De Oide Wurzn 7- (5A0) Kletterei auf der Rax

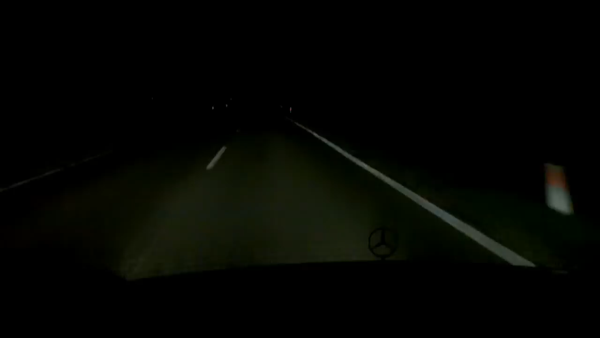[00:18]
Es ist noch verdächtig ruhig auf den Straßen. Wir haben 4.08 Uhr. Zeit zum Aufbrechen.